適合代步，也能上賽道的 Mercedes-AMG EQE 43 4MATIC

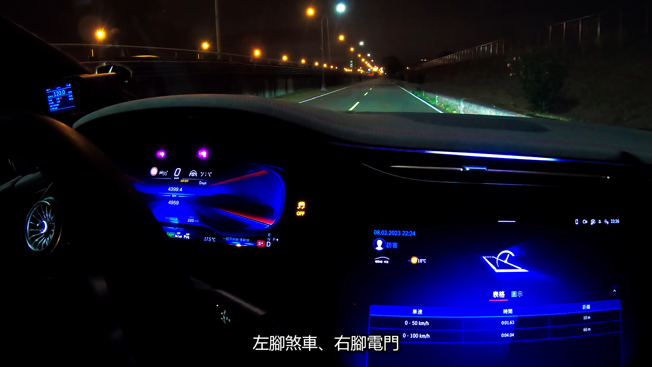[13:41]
左脚刹车，右脚电门 ，Race 大模式随即启动，伴随 ANG 特有声浪弹射而出。
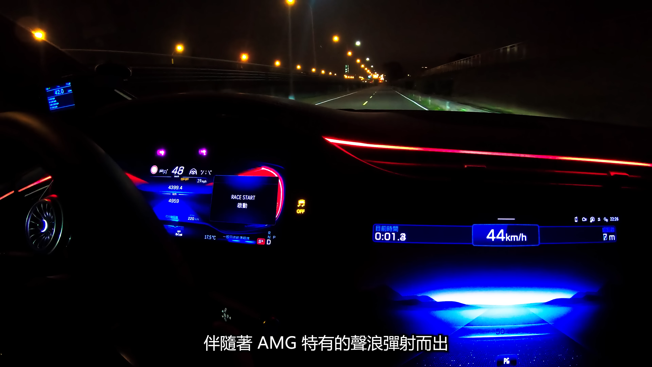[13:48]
整个加速过程非常畅快，就算你阿公来，轻轻松松也可以4秒破百。